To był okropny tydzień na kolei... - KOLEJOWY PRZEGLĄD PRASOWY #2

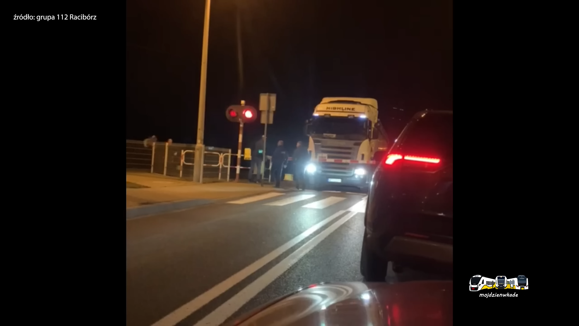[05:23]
osiemnastej na przejeździe kolejowym zepsuła się ciężarówka która przewodziła odpady komunalne wideo z jednej strony i z drugiej strony przejazdu i jak widać